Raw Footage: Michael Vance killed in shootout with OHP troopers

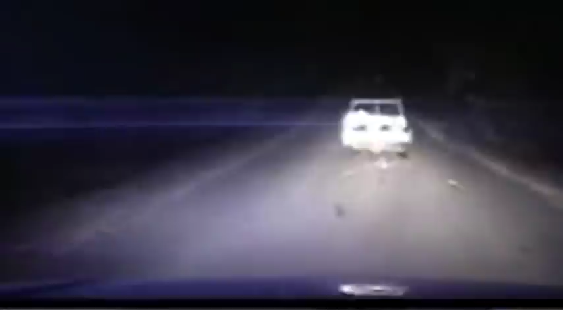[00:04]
I'm gonna take shots. We came through the intersection. We've had shots fired.